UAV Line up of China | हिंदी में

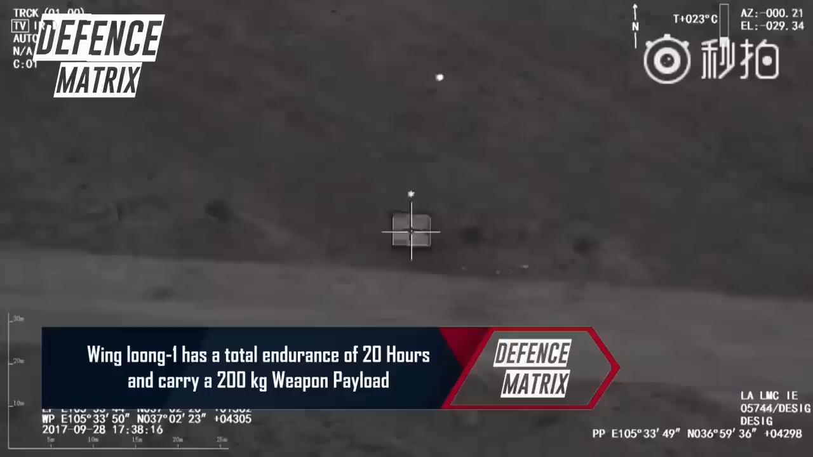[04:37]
200 کلوگرام کا weapon payload carry کرنے میں سکشم ہے wing lung 2